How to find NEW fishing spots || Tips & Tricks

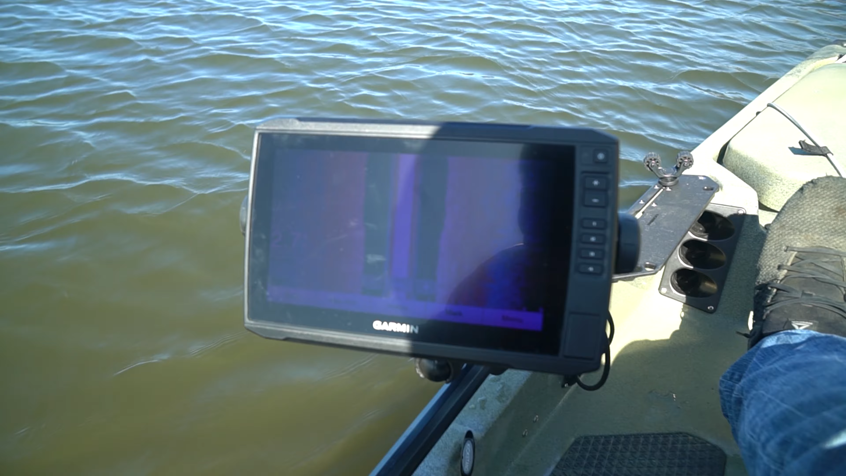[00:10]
right here it's a garmin 93 sv uhd and i'm sure you guys can see right back here is steven